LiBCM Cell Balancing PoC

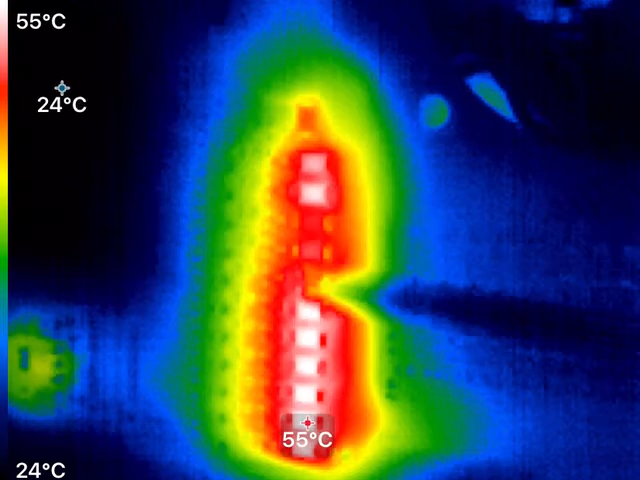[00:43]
On screen: scale top 55°C, scale bottom 24°C
So, you can see each one of these is a discharge resistor here. And, of course, when the resistor turns on to lower the cell voltage to balance the cell, you can see that it heats up. And then the cells will turn off. So, like, these two cells are off, and this one's kind of coming on and off. These guys are on pretty solid right now because they're at a higher voltage. But, yeah, that's basically the algorithm. It is not a complete algorithm right now. This is kind of the proof of concept to make sure the things are working properly. Now I need to go in there and add a bunch of balance checking to make sure we're not over-discharging cells, for example.
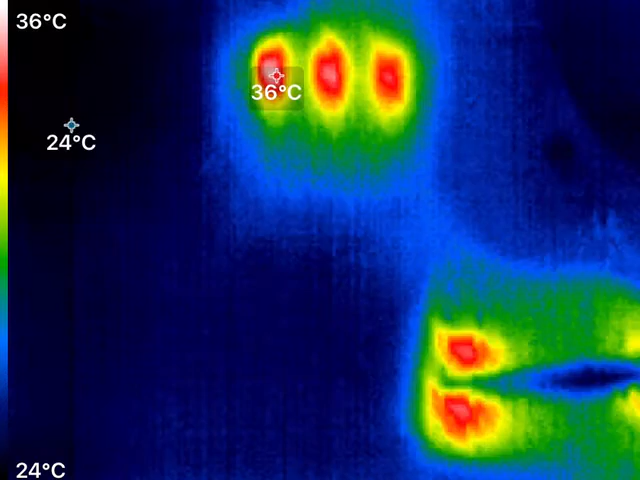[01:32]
On screen: scale top 36°C, scale bottom 24°C
And you can see that, for example, every other cell here is slightly higher. And so, like, this guy's off, and that guy's off, and all of these are off, and this one in the middle is off. But we are discharging these two, and then that one here. This right now has about one millivolt of hysteresis. So, when the cells are all within one millivolt of each other, the cell balancing process will stop. I do already have a primitive check-in here to make sure that the cell voltages are charged enough. So, the minimum cell voltage has to be more than, like, 3.7 volts or something. And then, of course, no cell can be above the maximum cell voltage, say, of 3.9 volts or whatever.
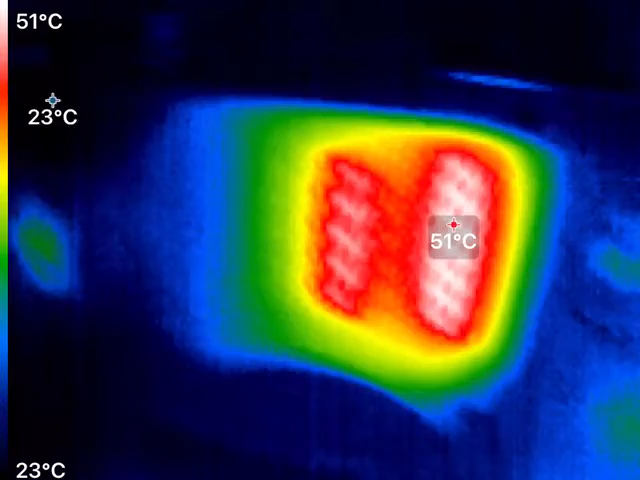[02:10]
On screen: scale top 51°C, scale bottom 23°C
But I do need to make that a lot more robust before I pull that into main. Let's see. Here's another section here. This pack was at a higher voltage. All of the cells in it were at a higher voltage. So, these are going to be balancing for a while.
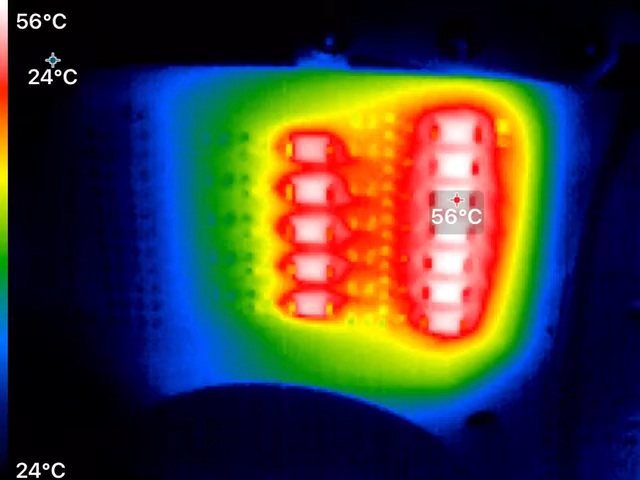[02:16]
On screen: scale top 56°C, scale bottom 24°C
And, you know, here's kind of the same thing over here where all of these cells are balancing.
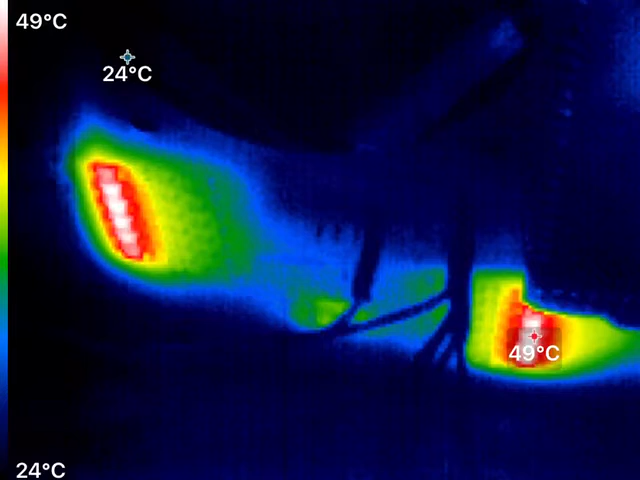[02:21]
On screen: scale top 49°C, scale bottom 24°C
I guess probably this top cell here is probably off.
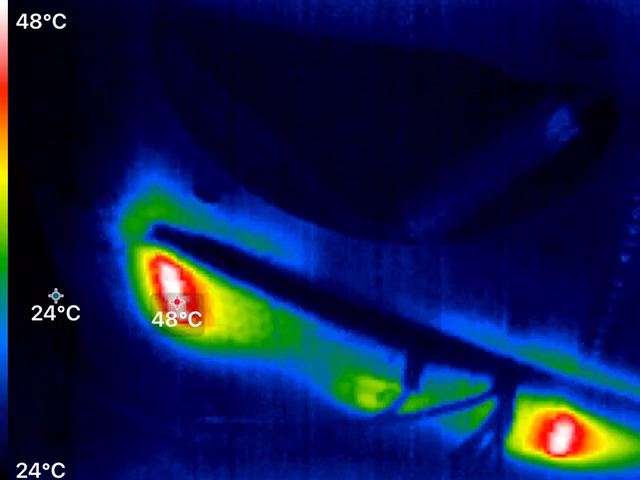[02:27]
On screen: scale top 48°C, scale bottom 24°C
Of course, the heat is bleeding in from the others. Now, right now, this algorithm is running at 100% duty cycle. So, you'll see the high temperature, say, of, you know, 60 degrees Celsius. The fans aren't running. I do have a fan that's just kind of blowing on the side of this. But when the, you know, when this is installed in the pack, I'll need to see how much heat is generated. And then, of course, I need to think of the worst case temperature in the car.